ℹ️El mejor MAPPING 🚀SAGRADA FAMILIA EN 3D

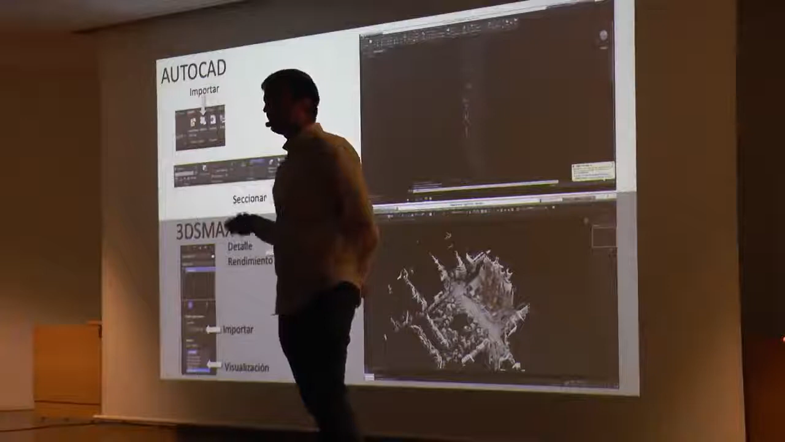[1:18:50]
Entonces le podemos decir que lo seccione con un plano al punto 0,0 y el siguiente plano 10 centímetros después.
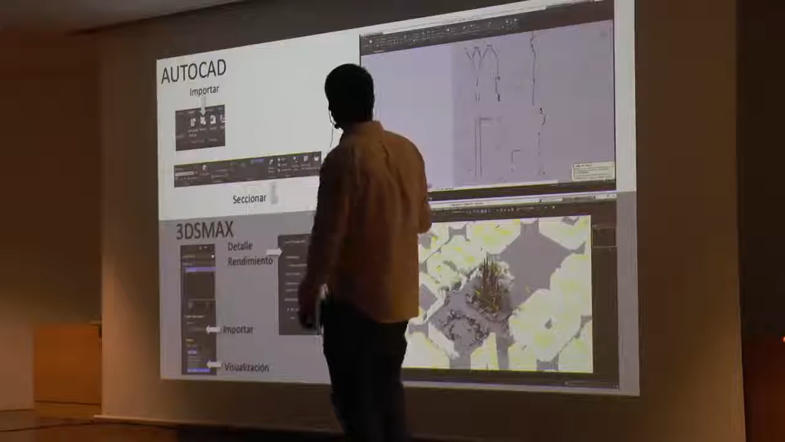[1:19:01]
Nos ponemos en ortogonal y podemos dibujar el elemento. Eso es en AutoCAD, pero este es un ejemplo en 3D Max.
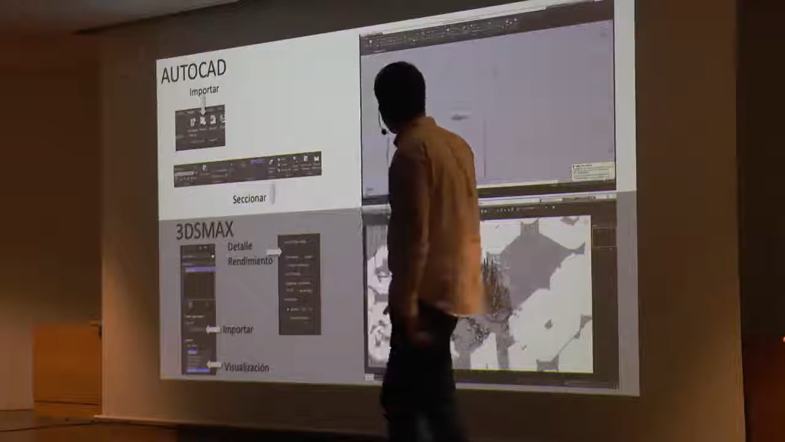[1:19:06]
Autodesk compró un software de escáner aéreo
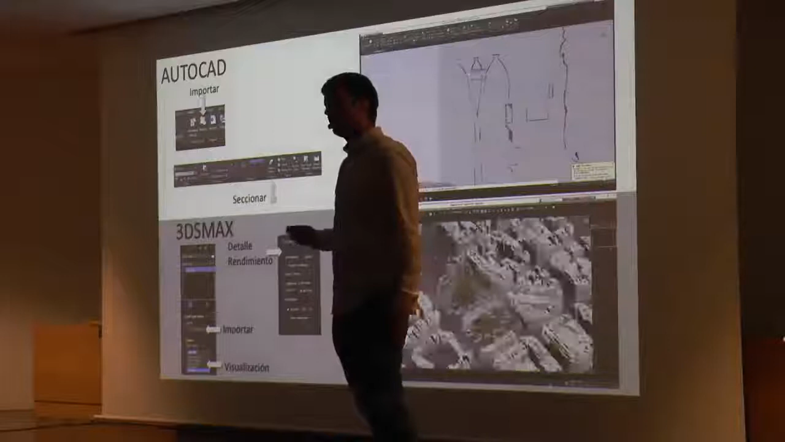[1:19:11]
hace muchos años y desde el 2014 esto es nativo.
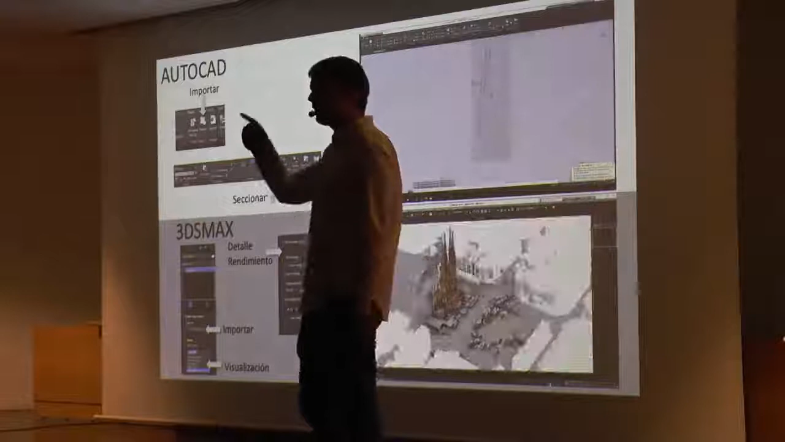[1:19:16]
Igual que importáis una imagen, en lugar de poner imagen, ponéis RCP y podéis importar una nube de puntos.
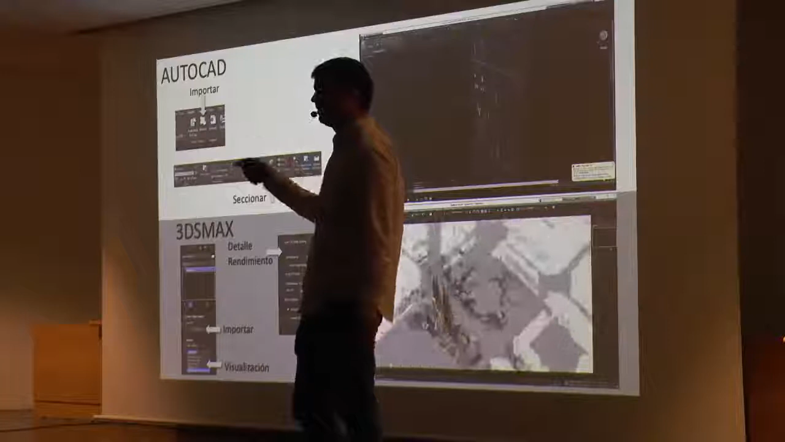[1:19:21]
Esta nube de puntos que está abriendo puede
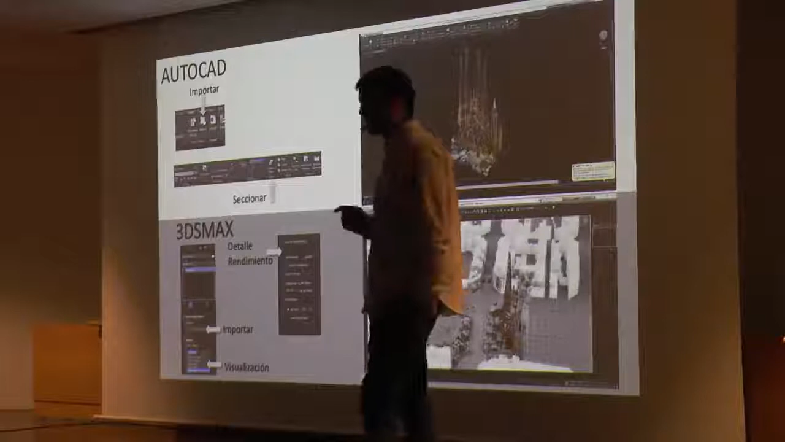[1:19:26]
ser el modelo entero de un punto cada 2 milímetros. O sea, se pueden abrir miles de millones de medidas.
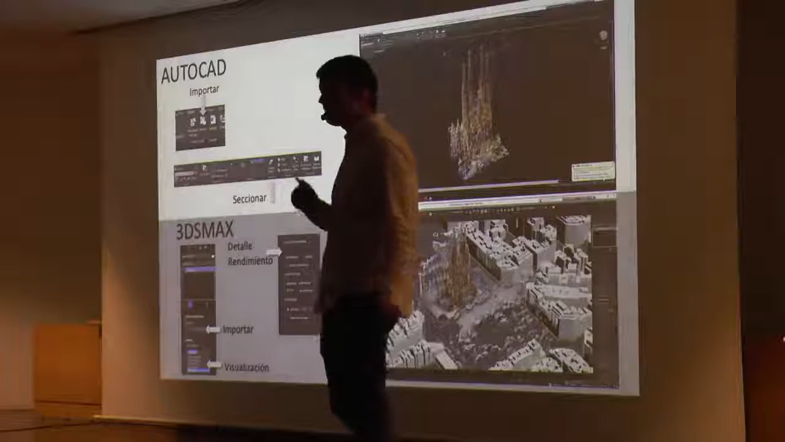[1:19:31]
En cambio, por ejemplo, un modelo de mallas solo permite,
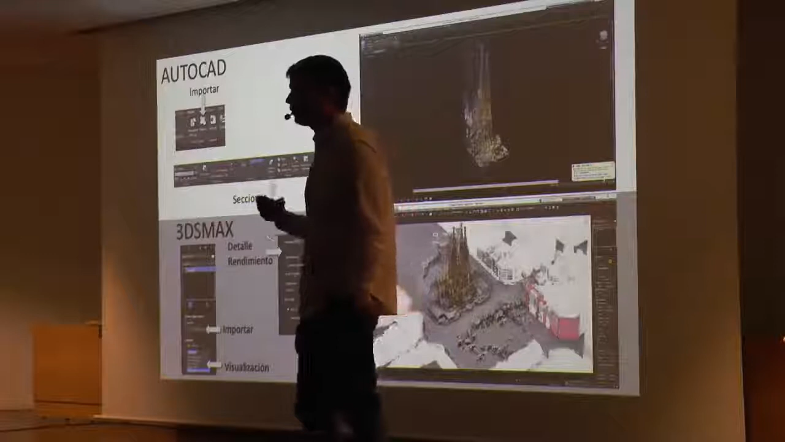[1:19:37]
o sea, ya comienza a volverse lento el ordenador a partir de los 2 millones.